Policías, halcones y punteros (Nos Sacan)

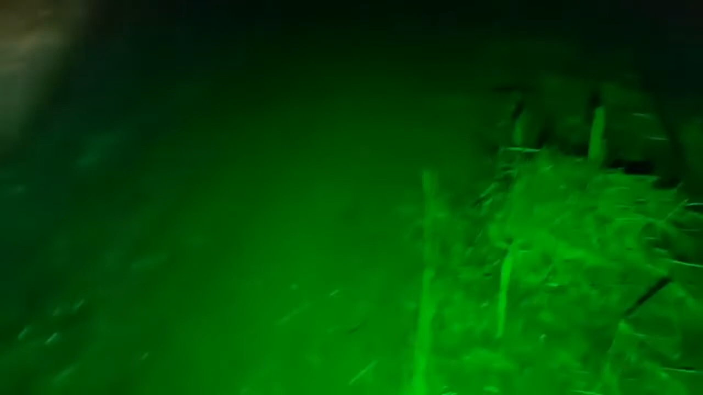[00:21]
Bueno, Moreno. Ah, allá, enfrente. ¿Es la policía? Sí, se están alumbrando con la torreta. A ver, vamos a ver qué onda.